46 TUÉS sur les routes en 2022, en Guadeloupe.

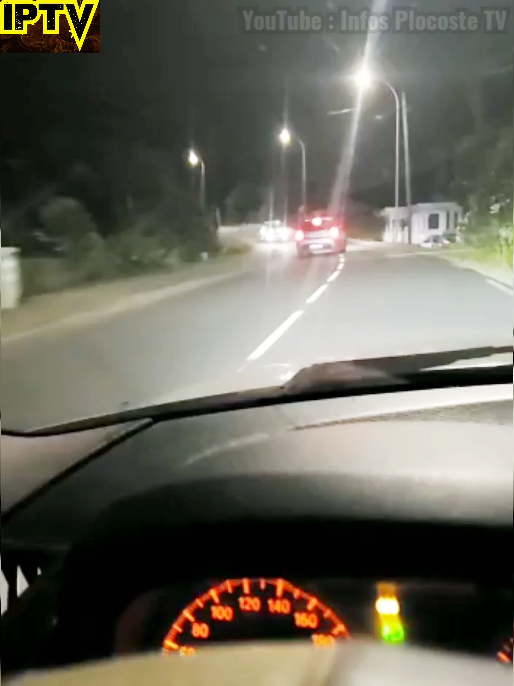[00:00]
chargez garçon chargez mon ami ah oui oui ah oui ah oui il est chargé il est chargé il est chargé
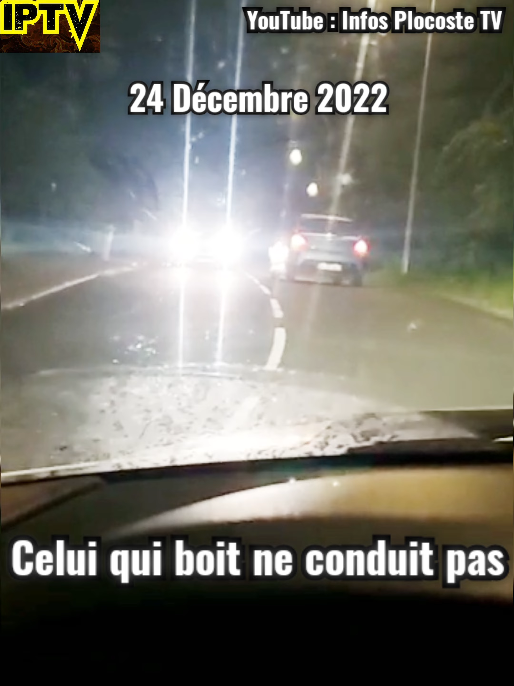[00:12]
ou la la ou la la il fait une esquive il est parti tout seul il est parti tout seul oh la la il a fait une déborder il est déborder il est sur l'autre mauvais temps regardez regardez